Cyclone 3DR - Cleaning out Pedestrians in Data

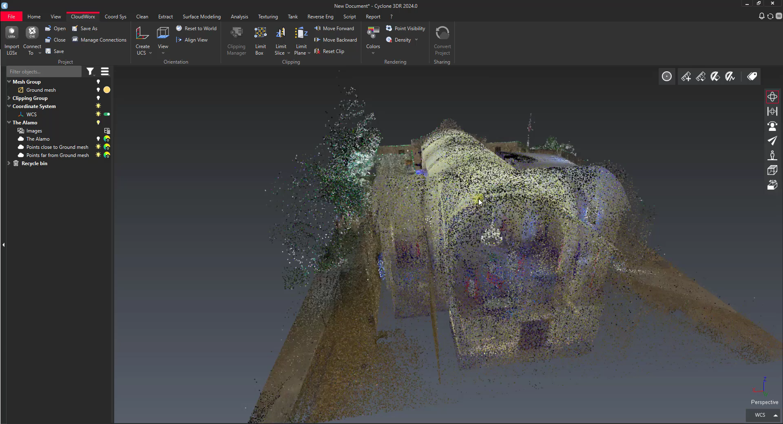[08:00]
The second method that we have for doing cleanup is classification.
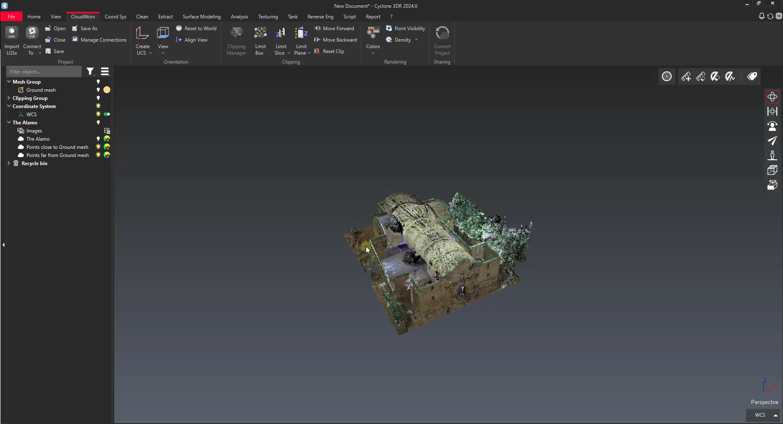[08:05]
So what we'll do is we'll start a new drawing. This one takes a little bit longer.
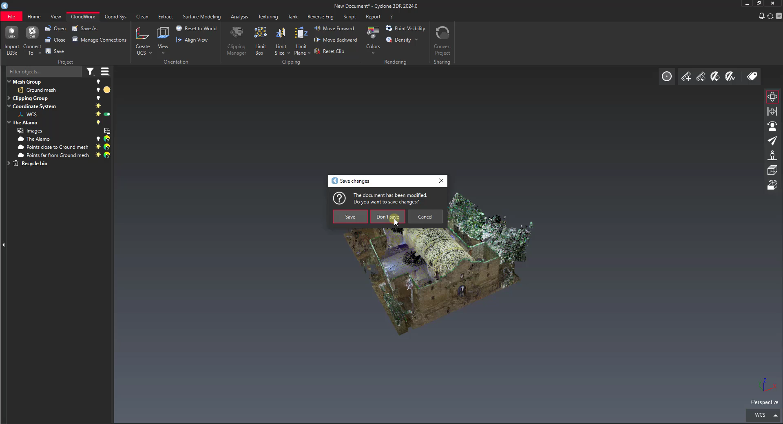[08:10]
So I'll load in the point cloud. We'll load in the same exact point cloud that we just used.
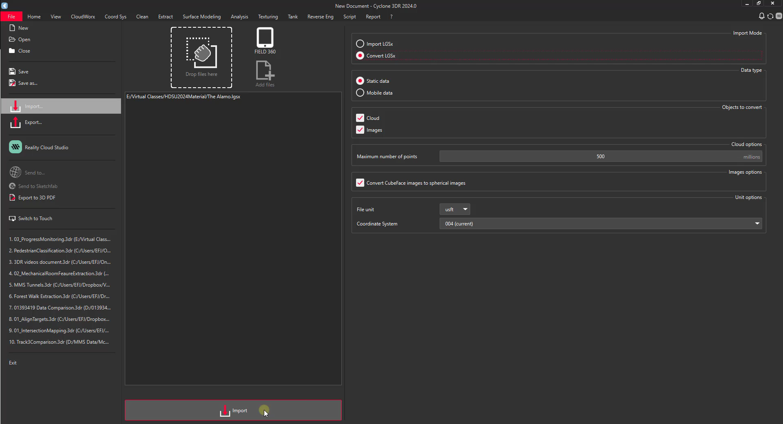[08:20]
The original raw one before we did our cleanup.
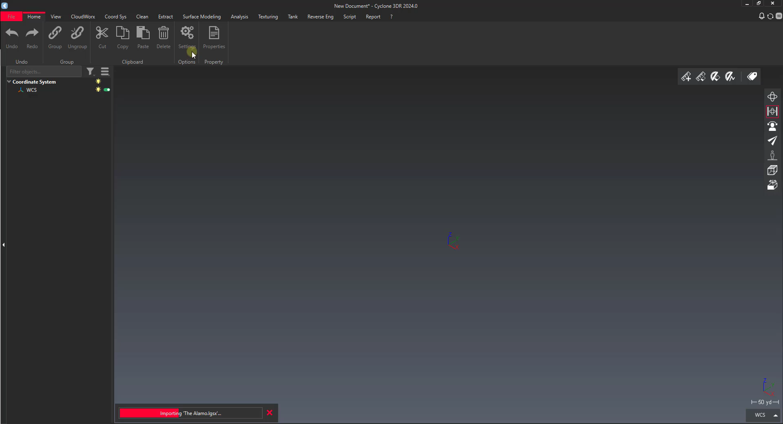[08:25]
I'll let this load. Now our point cloud is loaded in.
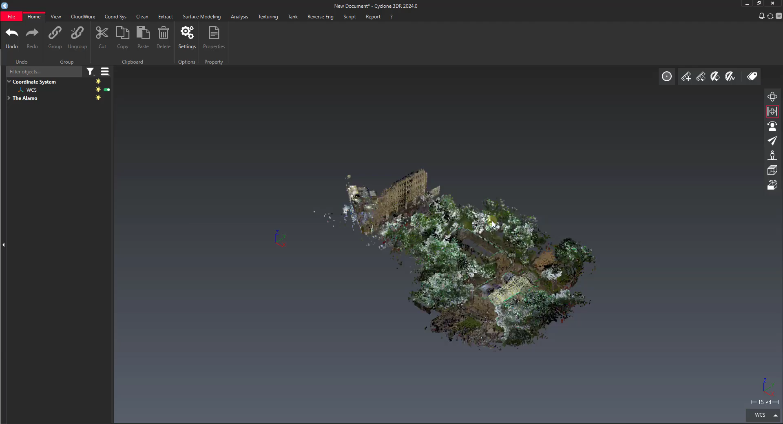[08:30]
We want to just run classification. All we do is we select the point cloud. Then we go to the clean tab. And then you can see this button here for auto classification. Now you do need to have a CUDA capable GPU to do this. And have the classification module 3DR installed. It'll automatically do that for you if you click this button and you don't have it.
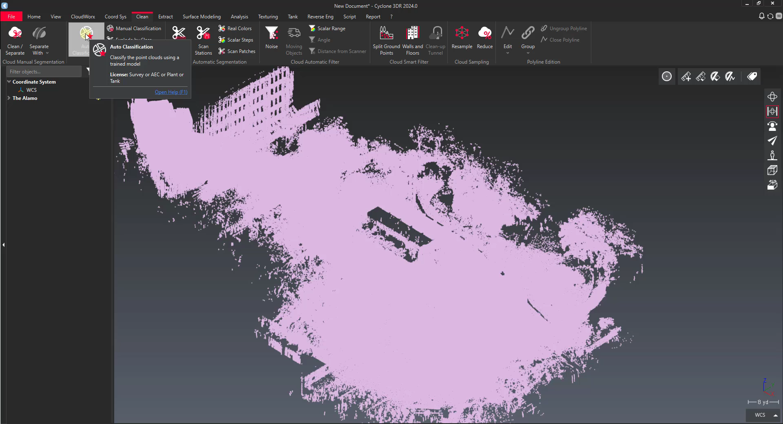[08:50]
As long as your GPU is capable of doing it. So I click auto classification.
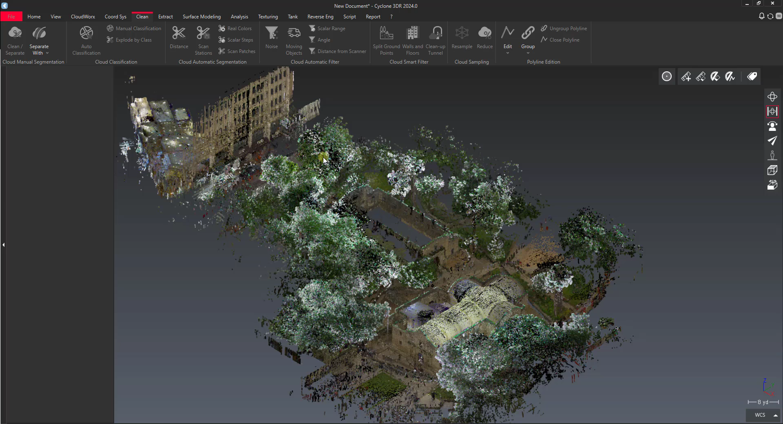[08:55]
You'll see here I have several different options. I've got heavy construction UAV. Indoor. Indoor construction. Outdoor. Road. And I've also got filter people for BLK mobile. So this is BLK to go data. And we've got people in here. So this is exactly what we're looking to do is filter people out. So I'll use this filter people model. And then I just say preview. Now this process will take a little while. For my laptop for a point cloud this size. It's probably going to take about two hours to run through. So this is a good one. If you've got some time to run it.
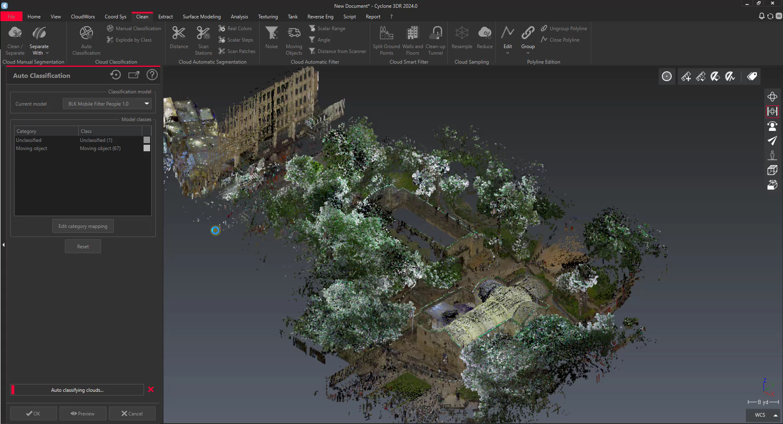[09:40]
Or if it's like say you've got time overnight to let a point cloud like this run. To do some clean up for you with the classification algorithm. So I'm going to let this run. And then I'll show you what the results are. Here we are with the finished data set. After the classification is run. Like I said it took about two hours to run this.
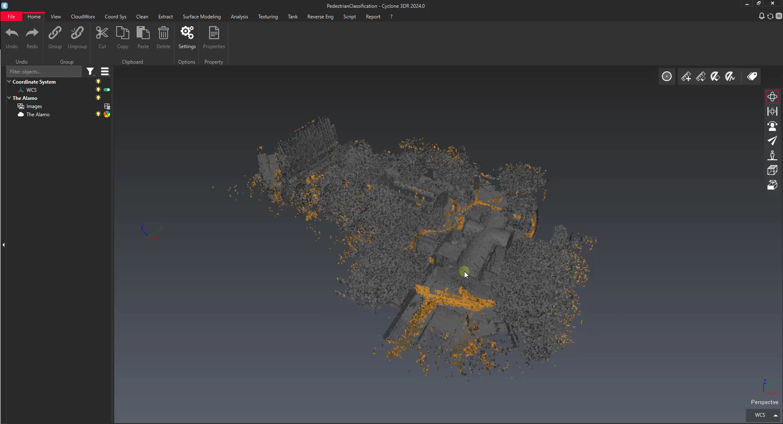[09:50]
You can see it did a really good job of classifying out these people.
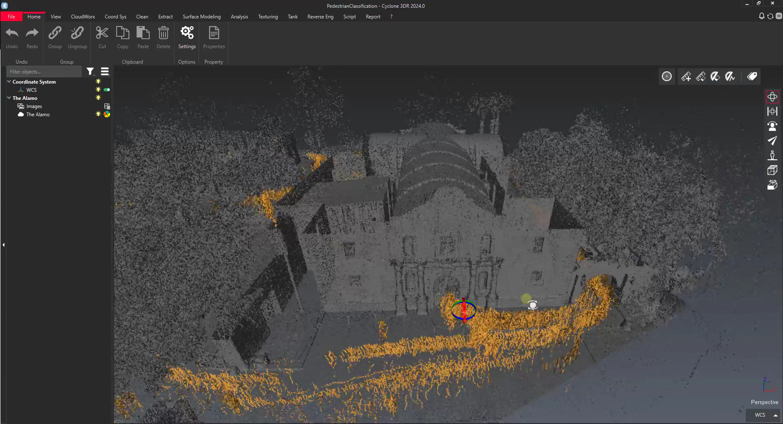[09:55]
So we've got a couple of false positives here. We want to reclassify like this telephone pole.
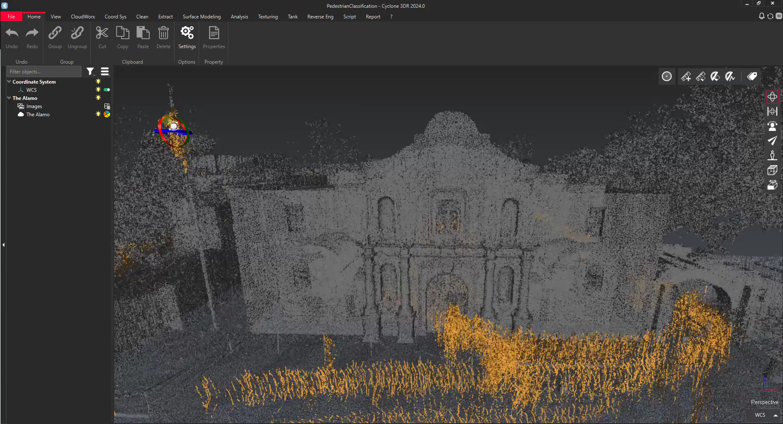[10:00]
But just look at this removing the line here.
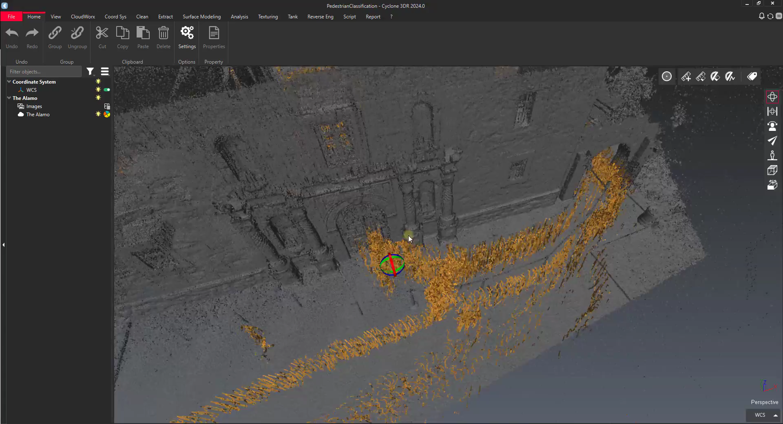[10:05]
We'll go inside the building. You can see it basically cut out all the people here.
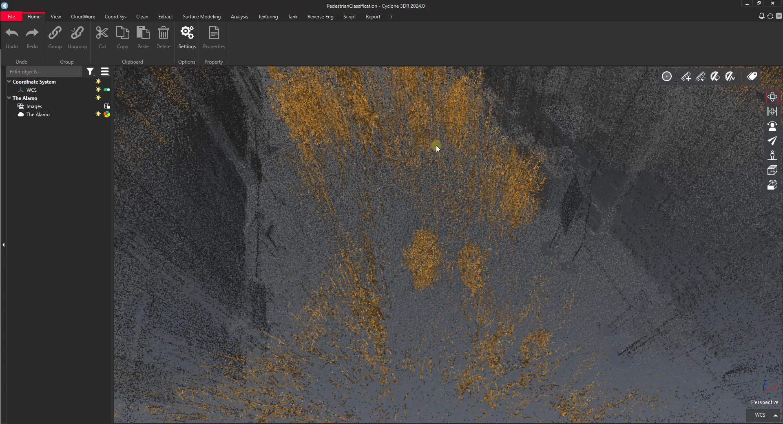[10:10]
So let me filter this by class. I could select the point cloud. Go to clean.
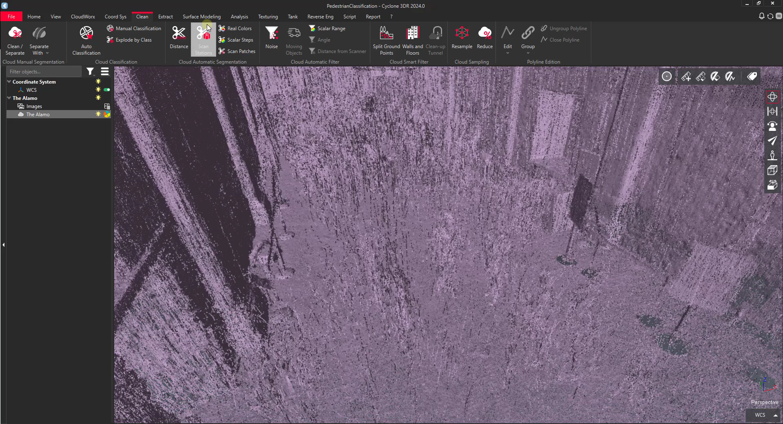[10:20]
And then we can split it by class. We'll explode by class.
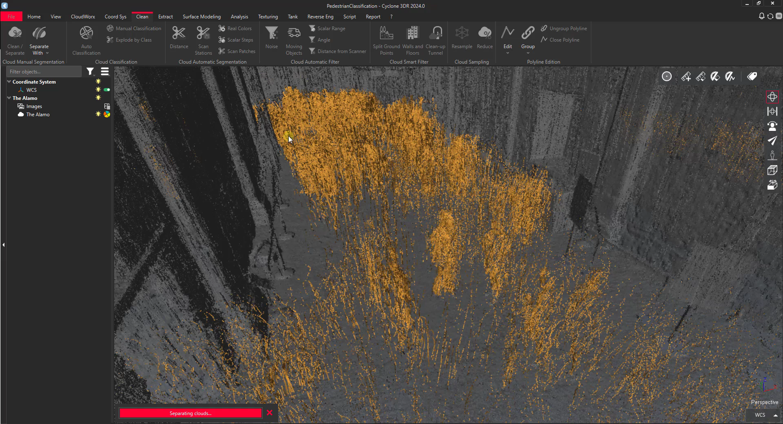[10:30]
And now we've got moving objects.
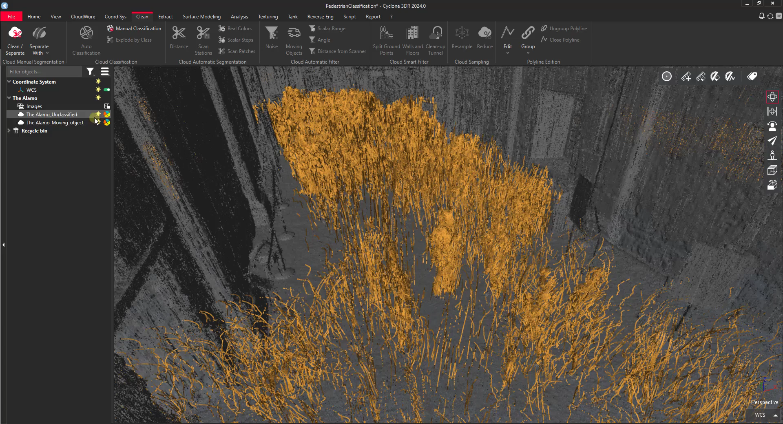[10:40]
We can just turn off. And then we've got unclassified.
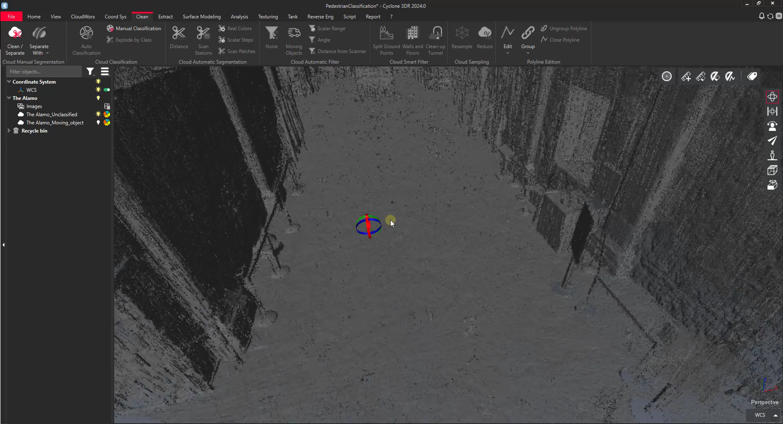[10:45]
So pretty good for an automated routine of removing the pedestrians. We'll change this back to real color.
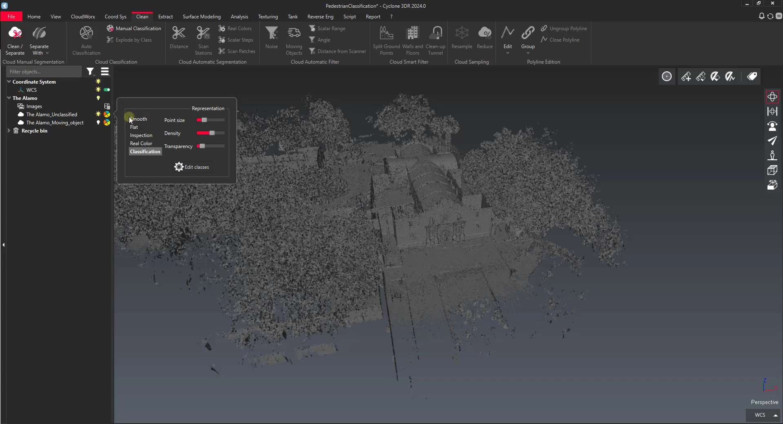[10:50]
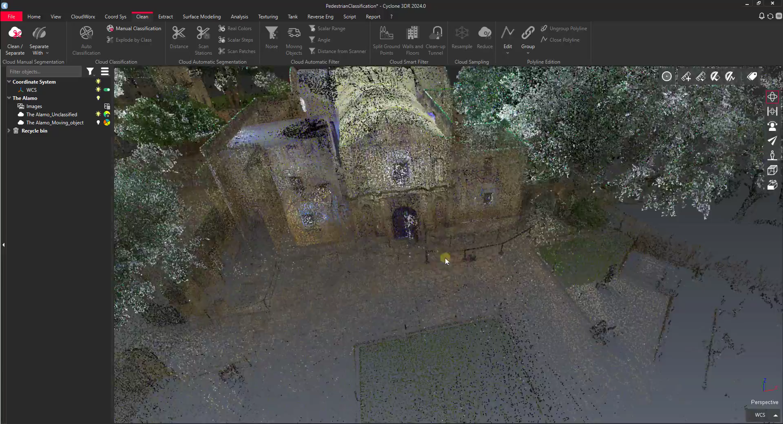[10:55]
And you can see it basically removed the entire line of folks standing out in front of the building.
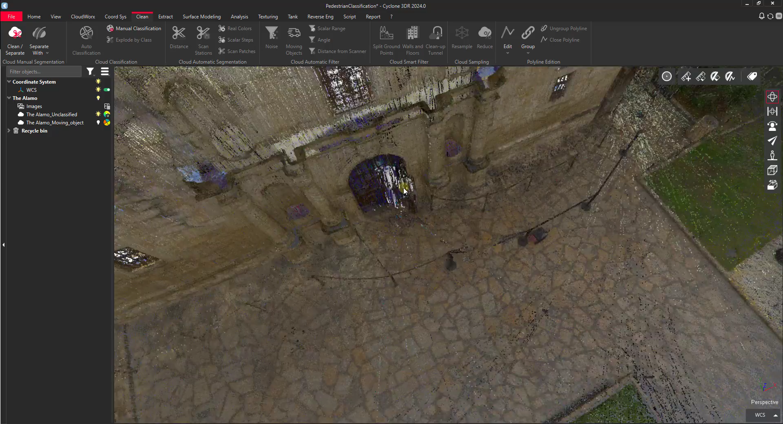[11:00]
We've got a little bit here by the door that we still need to clean up. But overall not bad.
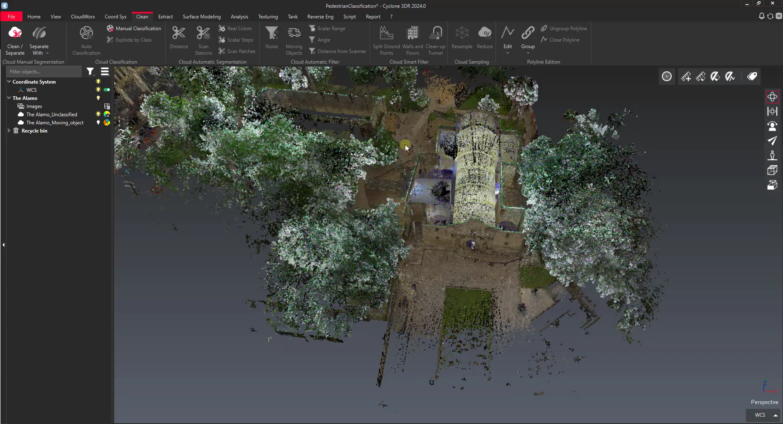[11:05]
So those are two different methods that you can use to quickly remove pedestrians to the classification. You know, if you've got a little bit more time, you can run the classification to get rid of that.